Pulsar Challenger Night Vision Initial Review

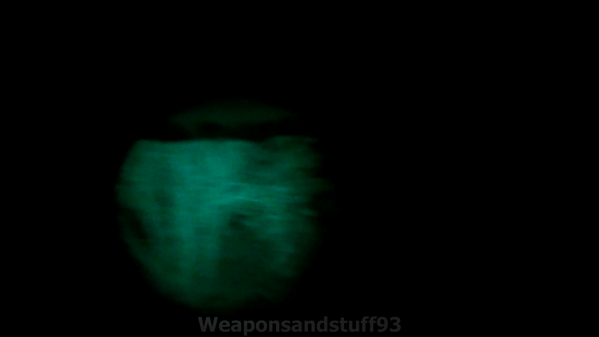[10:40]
the IR illuminator on very easy to see and with a separate IR torch you can definitely get this going a bit further